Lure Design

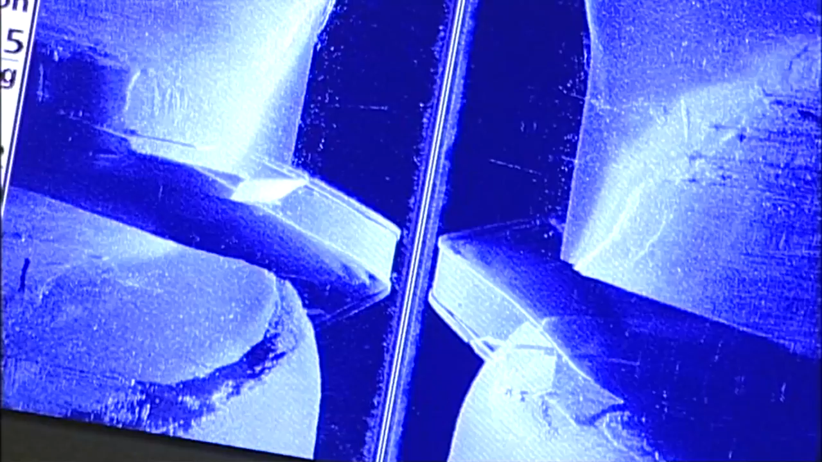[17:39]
And this hummingbird right here offers us side imaging. 360 imaging. Incredible map information with LakeMaster chips.